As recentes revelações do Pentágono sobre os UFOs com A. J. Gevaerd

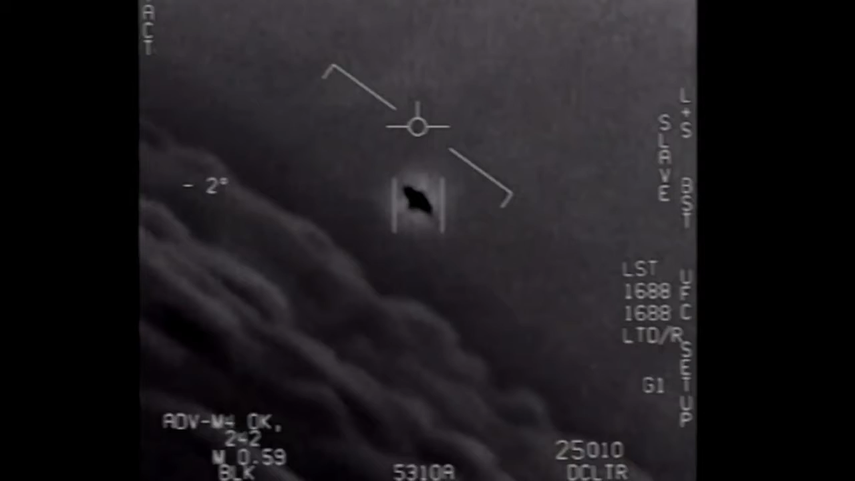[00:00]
That's not an LNS though, is it? It's not an LNS dude What is that thing?